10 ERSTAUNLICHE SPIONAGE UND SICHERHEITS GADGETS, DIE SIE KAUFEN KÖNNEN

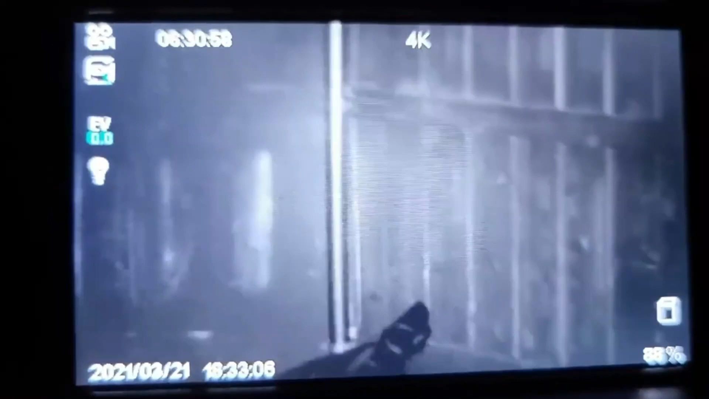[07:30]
können Sie mit diesem Fernglas Tiere und Pflanzen in völliger Dunkelheit oder bei schwachem Umgebungslicht klar erkennen.